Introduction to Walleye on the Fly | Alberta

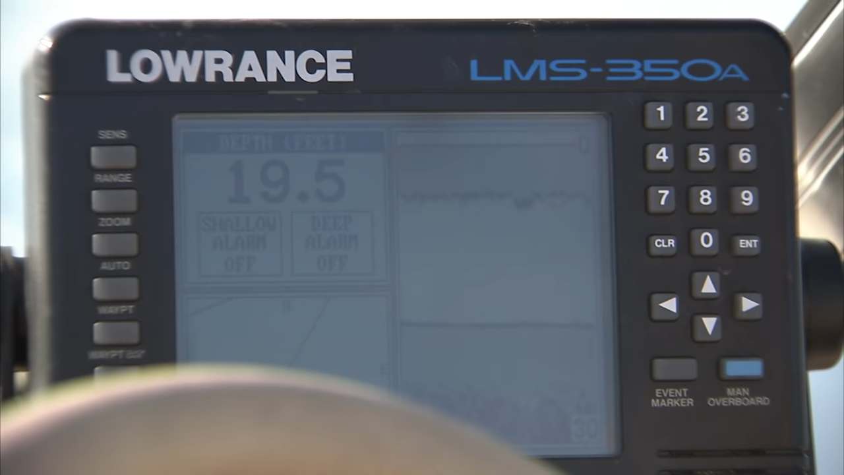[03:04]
You can mark those spots with your GPS and always come back to them.
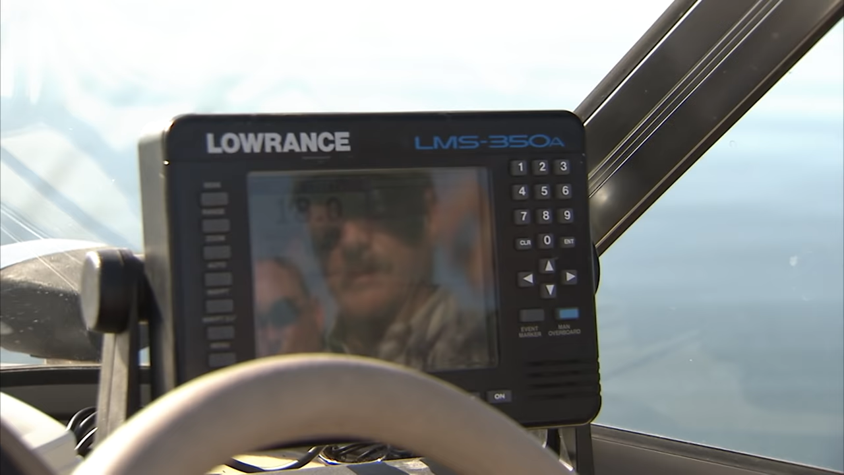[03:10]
We were just traveling along about 24 feet and I seen it quickly come up, came into about 15 feet of water. Didn't mark any fish, so we're probably going to move on from here, but it's a good idea to run a lake first,
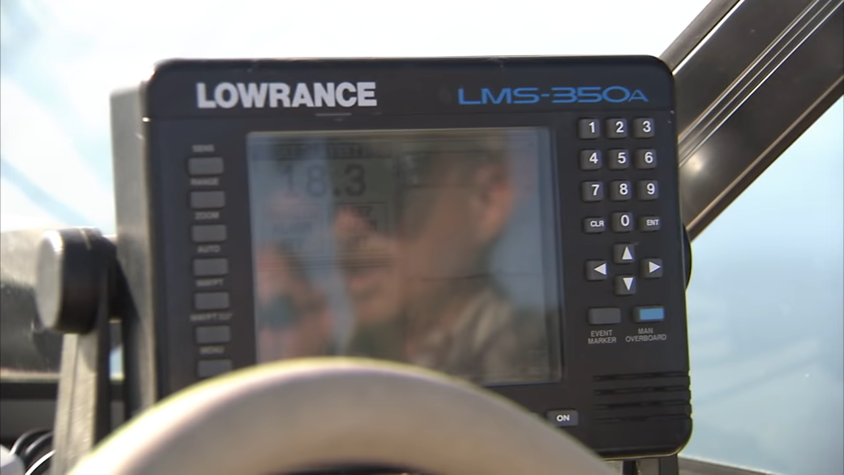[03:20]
watch your sonar, watch for the transitions, and if you see arches in those transitions, bonus, you're into the fish.